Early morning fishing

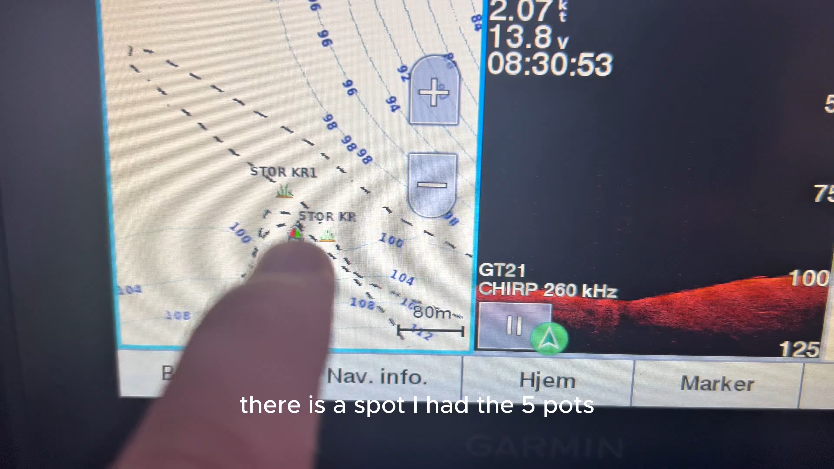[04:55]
I had the five pots. Now, I'm gonna put them a little bit further up.